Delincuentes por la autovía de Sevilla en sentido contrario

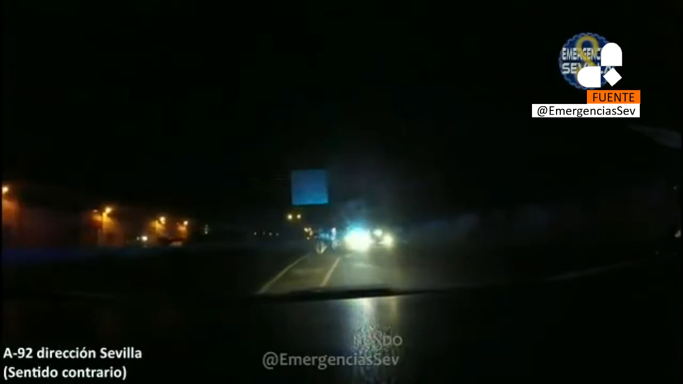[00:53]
Cuidado que te empopla, eh Cuidado que te acerque y me conozca Cuidado que te acerque y me conozca El 9-22, dirección contraria ¿Eres remite? Hola, abima 92, ven Abima 92, dirección contraria Hay coche de frente Mucho cuidado Intenta ponerlo Seguimos, seguimos Seguimos, dirección contraria Carrera derecha Vamos a pasar Hemos pasado por la dirección seguida